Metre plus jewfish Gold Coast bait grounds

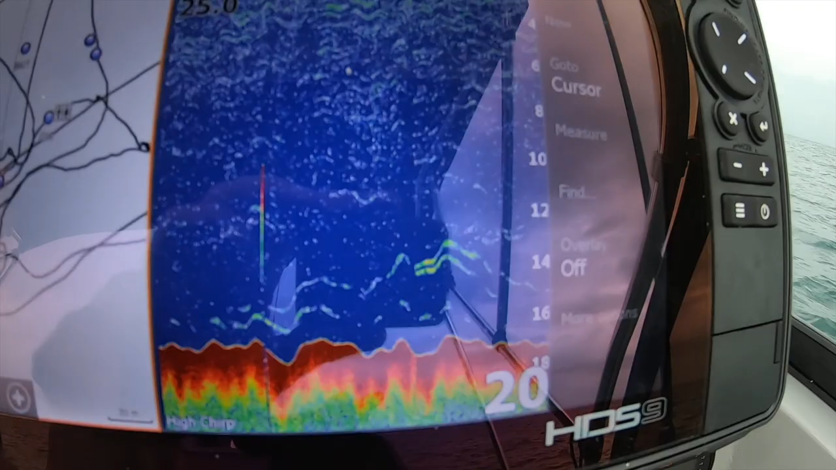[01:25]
So they there guys look like a lot like mackerel marks to be honest.